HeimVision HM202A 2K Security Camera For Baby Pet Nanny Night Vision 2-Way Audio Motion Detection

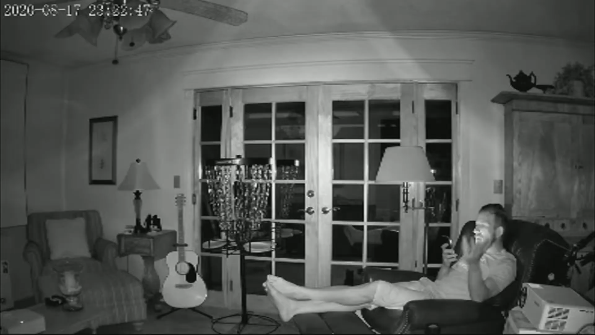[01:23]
night vision distance IR is 15 meters which is very far according to my amazon device it's 49.2
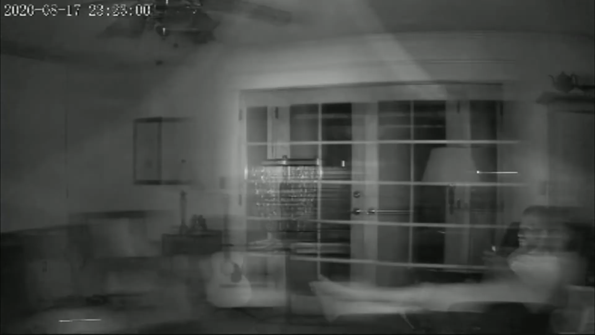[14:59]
night vision works here let's go ahead and tap that around here so we can
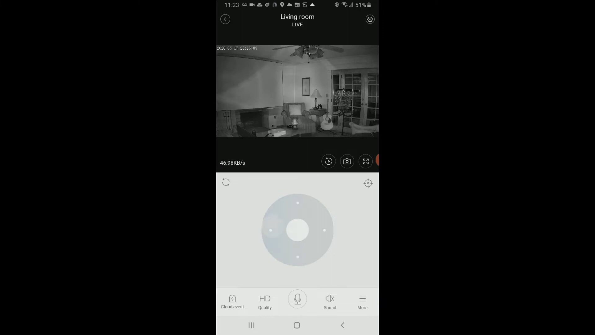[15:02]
go over here to the screen the projector screen there and looking i mean you can see everything just
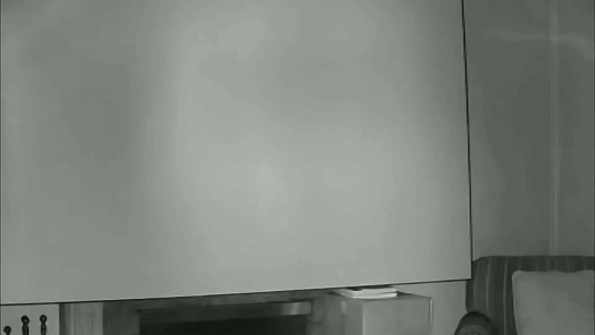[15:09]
vividly you can see my cajon down there my projector you can see the guitar i
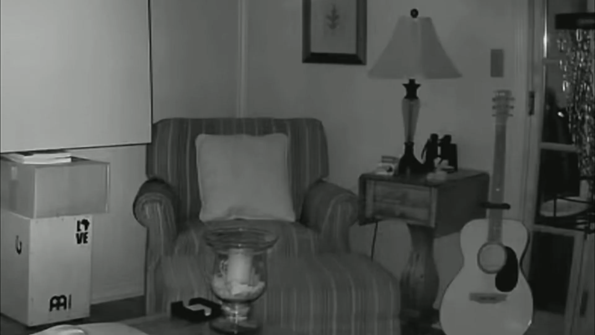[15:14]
mean look at that let's go ahead and go over a little bit and we can go over already zoomed in which is really nice as well look at the vivid details of the guitar there i wonder if we double tap it okay it zooms all the way in and we double tap it again and it zooms all the way out that's great let's go ahead and come back to myself here
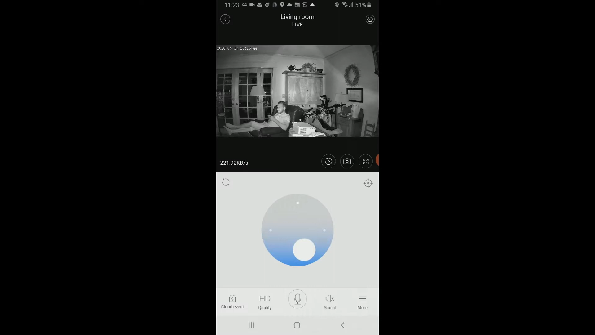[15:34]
and let's go ahead and lower that down a little bit there very very nice seeing
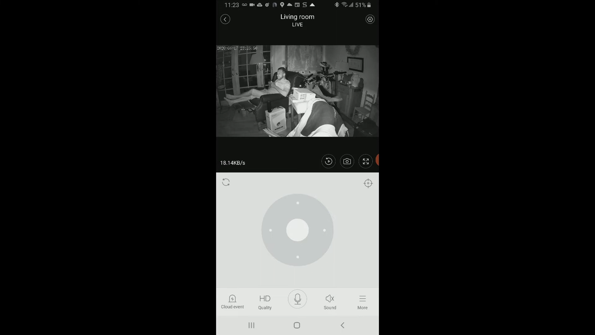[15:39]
the whole entire room let's go ahead and go over i'm just a little bit curious to
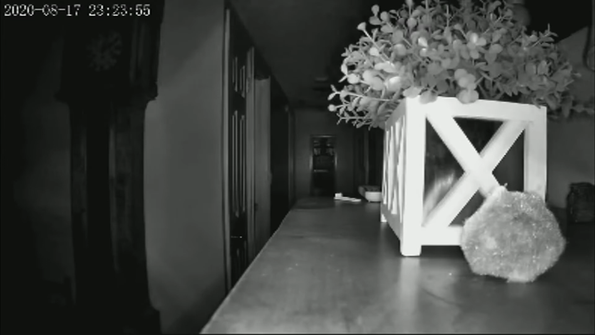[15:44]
see if we can shoot down the hallway there yep all the way down to the space heater way way down there
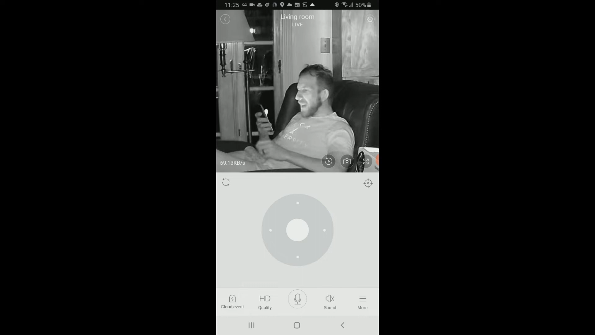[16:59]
cool look at that i mean obviously there's a little bit of ambient light coming off of my face from
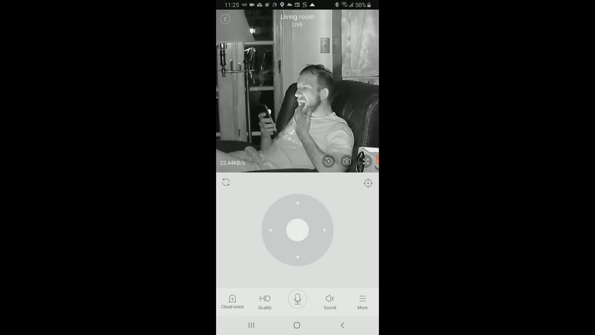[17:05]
my phone but you can see what's going on with my hair
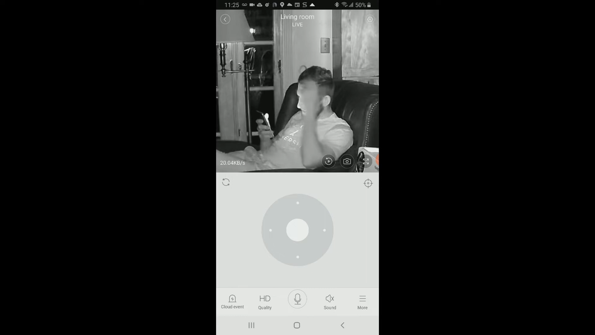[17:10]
looking really good guys so night vision definitely passes the test yeah oh
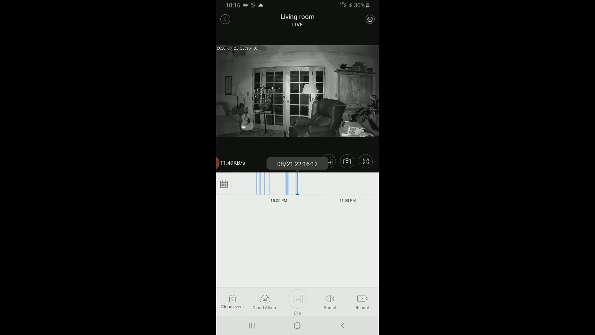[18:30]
you hit that and then you come up to all these blue dashes now you can go ahead and push your thumbs in and all these dashes uh now some are not going to be uh anybody in it uh it looks like it picks up some sound
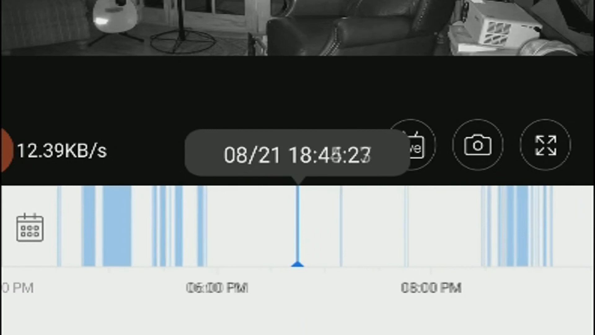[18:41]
or some of the lights coming on in the kitchen but uh what's nice as well is you can expand